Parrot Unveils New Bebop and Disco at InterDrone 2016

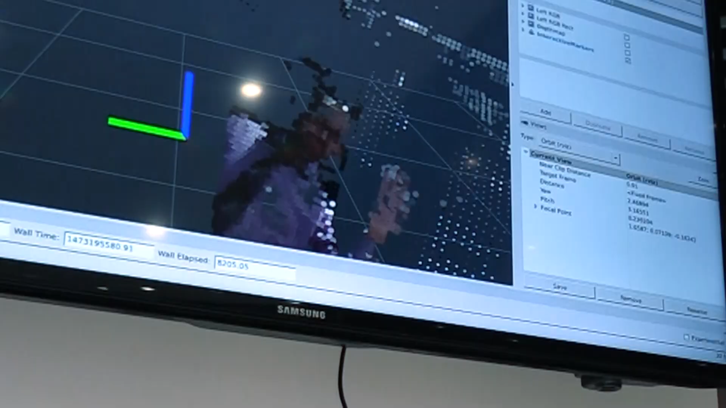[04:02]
The drone then can use those points to know if there's obstacles in its way.
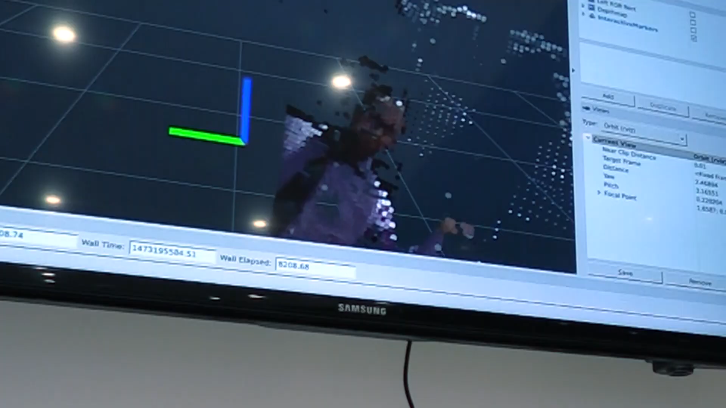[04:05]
Now right now we're targeting developers who want to you know practice with Slam and use it for testing different algorithms.